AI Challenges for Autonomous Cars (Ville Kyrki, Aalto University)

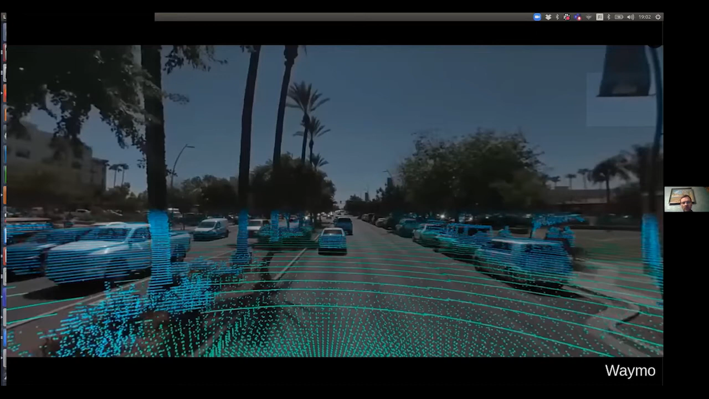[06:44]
let's say the traditional previous generation methods is perception. So for perception, AI is really, uh, at the moment and machine learning is really the, the primary way to address these problems. So what is the perception then doing? This is an example from Waymo of what is,